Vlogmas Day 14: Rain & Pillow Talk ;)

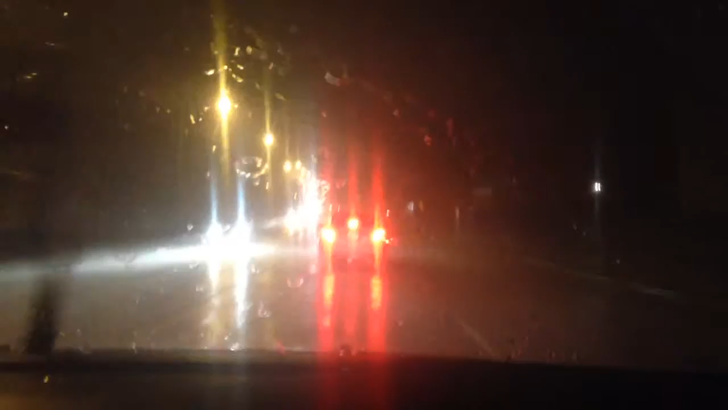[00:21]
It is really raining right now. That's a lot of water. So, I have now come home and collapsed.